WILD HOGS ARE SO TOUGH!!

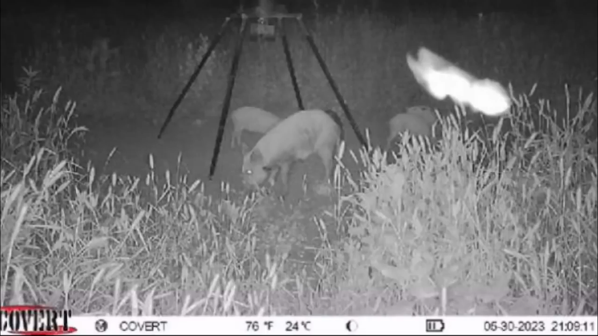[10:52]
camera picture that you guys are looking at right now she's standing there with her piglets eating corn and protein it's clear as day you can see it right there in the neck I